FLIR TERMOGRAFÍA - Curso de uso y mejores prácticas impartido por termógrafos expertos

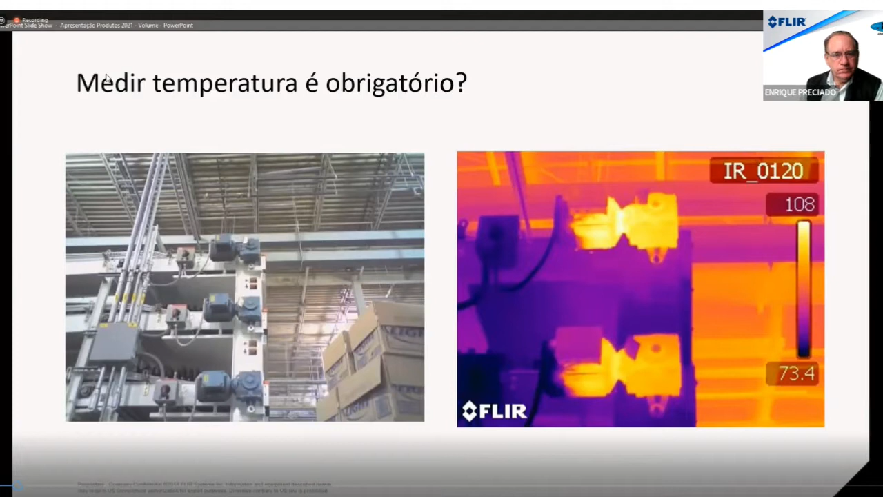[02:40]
Y mira, en este caso es fácil de identificar que en la imagen infrarroja, el primer motor tiene una temperatura más alta,
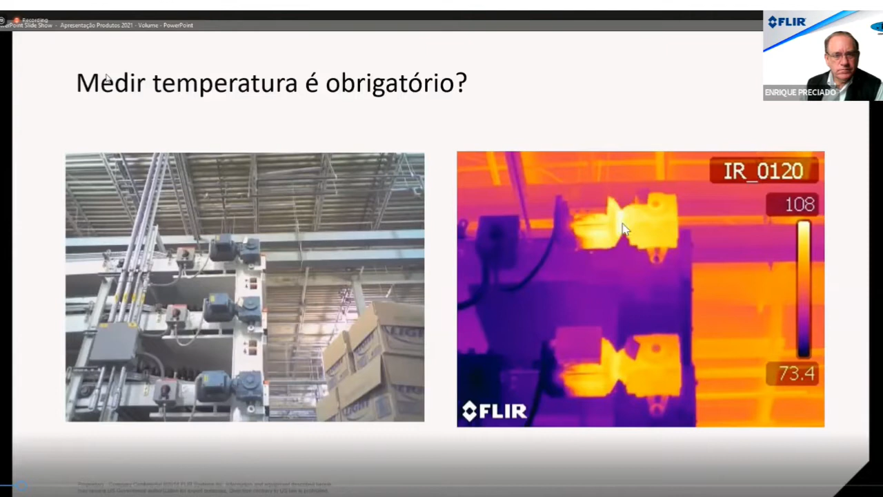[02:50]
tiene un punto de aqueciencia mayor aquí en la transmisión. Entonces, probablemente ahí haya problemas de lubricación o algún problema de desagradamiento o algo así, pero en esta situación no es fundamental que el usuario sepa exactamente cuál es el valor de la temperatura en este primero motor. Simplemente por medio de la comparación de los dos es posible
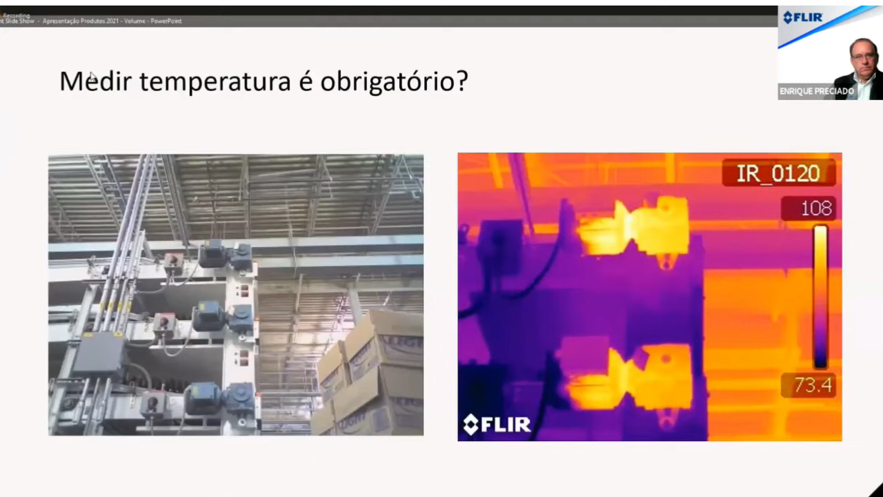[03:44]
alguna acción para colegir sin la necesidad real de medir la medición de temperatura de este punto, ¿sí? Entonces, mis amigos, para estos casos donde el usuario no necesita saber la temperatura exacta, las cámaras de volumen son muy interesantes porque presentan una alternativa de bajo costo, de muy, muy fácil implementación en la industria. Entonces, donde ustedes van a hacer, por ejemplo, una venta con una cámara de alta gama para todo el mantenimiento, usted puede hacer una venta como de 20, 30, 40 equipos de volumen,
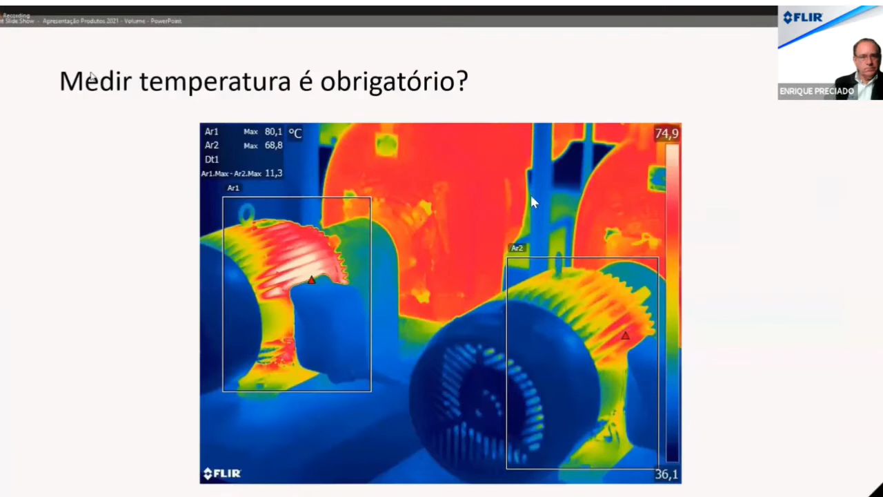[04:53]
de contraste de temperatura que hay en estas aplicaciones. Entonces, un ejemplo más de aplicaciones mecánicas, por ejemplo, una aplicación de rodamientos, por ejemplo, que tampoco se hace necesaria la medición de temperatura, donde claramente se ve que esta primera región
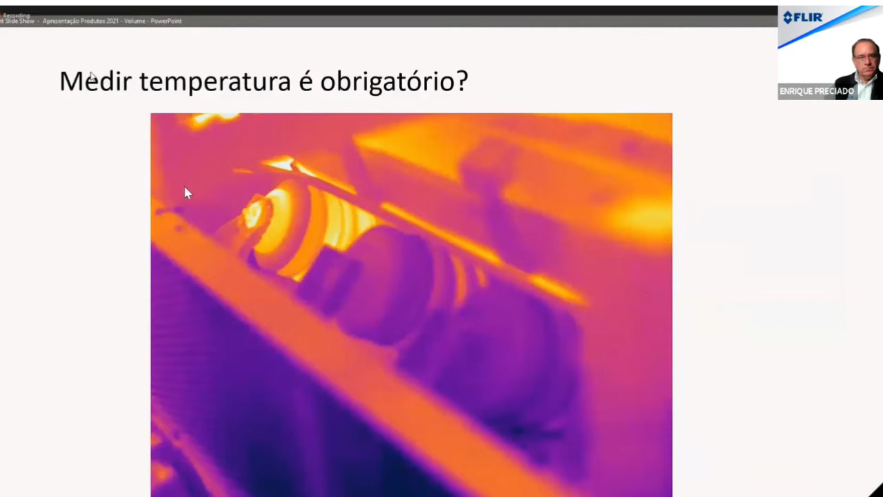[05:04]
ahí donde hay los rodamientos está muy perjudicada, y ahí se necesita una acción correctiva, ¿sí? Ahora, por ejemplo, en esta situación que tenemos ahí, tenemos dos aplicaciones, dos aplicaciones eléctricas, y en esta situación, siempre hicimos esta pregunta en las capacitaciones que tenemos, y miren,
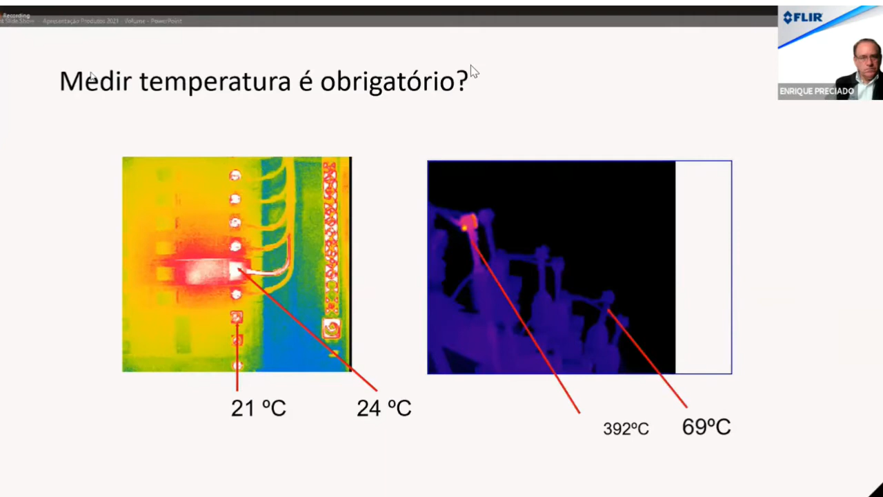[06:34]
porque cuando hablamos de inspecciones eléctricas, cuando hablamos de hacer un análisis más detallado del problema, es muy importante que tengamos la medición de temperatura en estos casos, porque, miren, en la imagen del lado izquierdo, sí, hay un gap, hay una diferencia, un delta de temperatura, pero, miren, de 21 grados, de 21 grados para 24 grados, es una diferencia muy pequeña, como de 3 grados. ¿Significa que yo tengo un problema urgente, en este caso, que necesita de una atención especial de mi equipo de mantenimiento, por ejemplo?
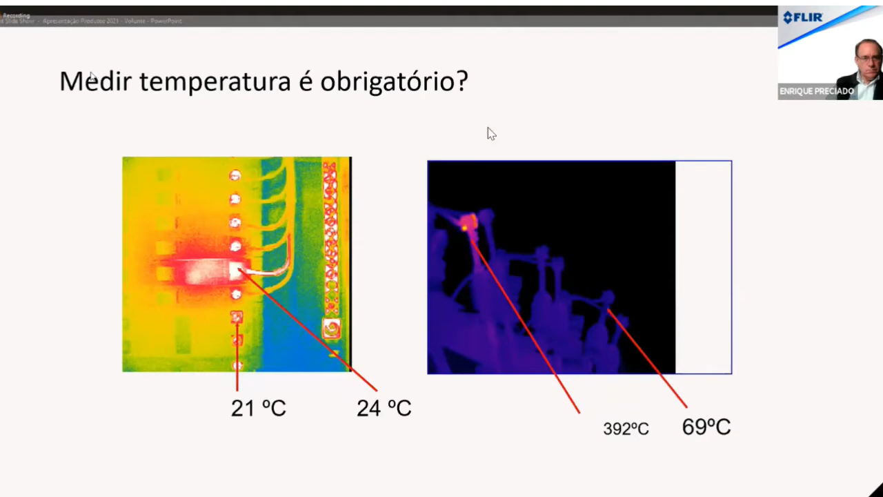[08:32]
Pero, en aplicaciones eléctricas, en aplicaciones más profesionales, sí es fundamental que tenga en cuenta la medición de temperatura. Entonces, todas las reglas que Marcio ha indicado a ustedes, de cómo encontrar la resolución correcta,
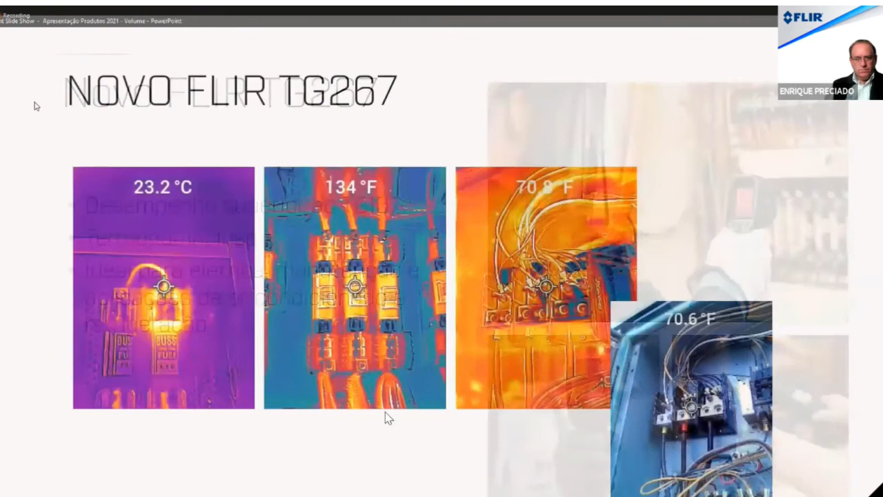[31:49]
Entonces, miren ahí algunos ejemplos de imágenes sacadas con este equipo, la resolución de 19.000 píxeles es muy funcional y también
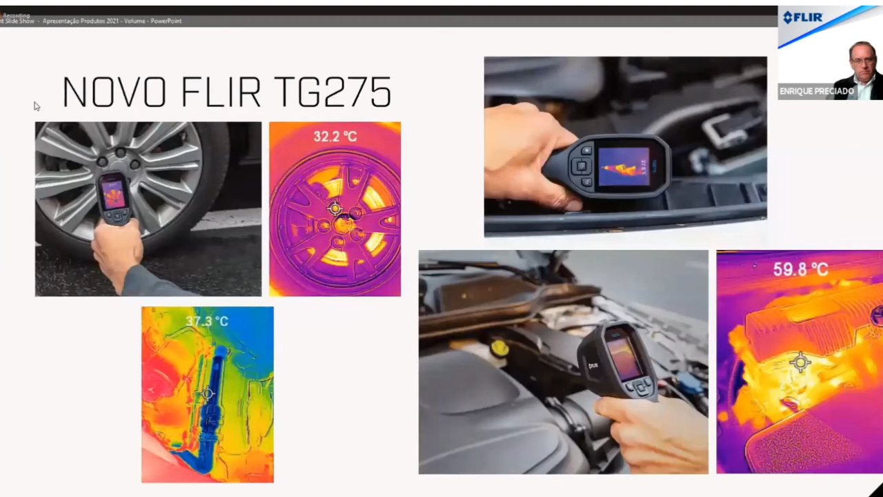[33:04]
Y el último producto de esta serie TG es el TG-297, que es el producto top para la línea de TG y tiene como principal ventaja la medición hasta 1,030 grados. Entonces, ¿dónde es aplicable a esas soluciones? Es principalmente para aplicaciones industriales que exigen altas temperaturas como hornos,
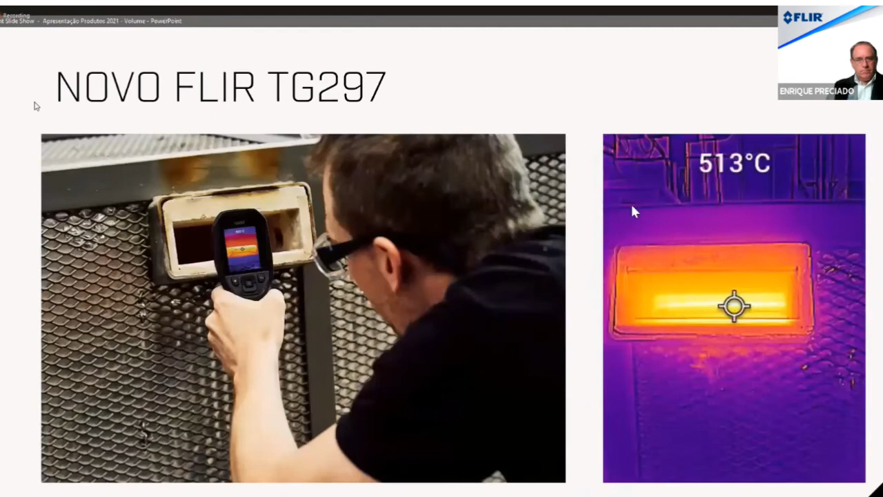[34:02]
On screen: spot 513°C
La introducción también del nuevo TG-165X, que acabamos de lanzar en el mercado, que todos la conozcan ahorita. Cerremos la línea completa de los productos de la serie TG, como equipo de base, el TG-165X, que tiene como 80 por 60 píxeles de resolución, también con el concepto de MSX,